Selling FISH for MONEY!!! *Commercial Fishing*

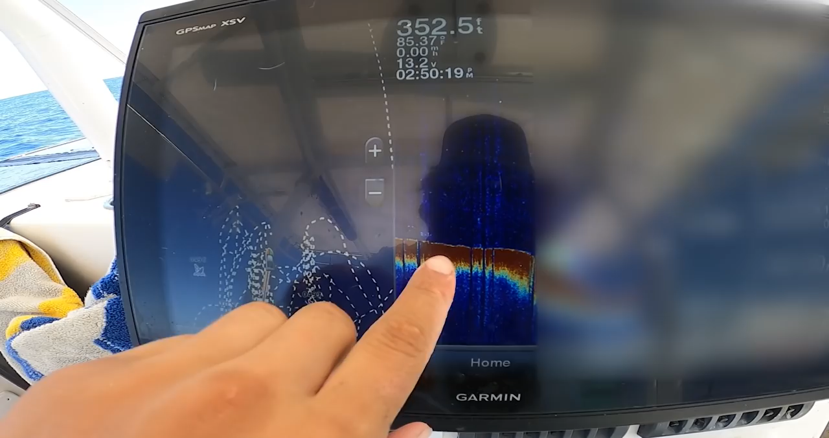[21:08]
And then there's a big drop off. We're gonna blur out these numbers. You guys aren't allowed to see them.
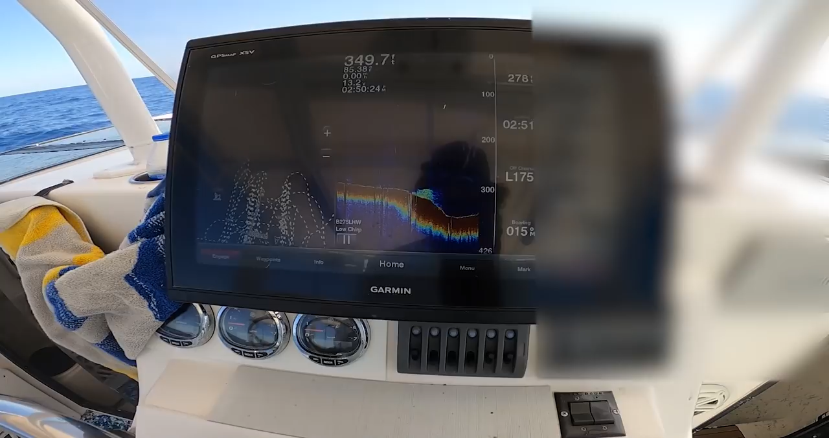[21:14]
There's a big drop off and then we start to slowly come back on it and then we'll come up again. And it's hard because on that drop off, that's where you're getting hung up.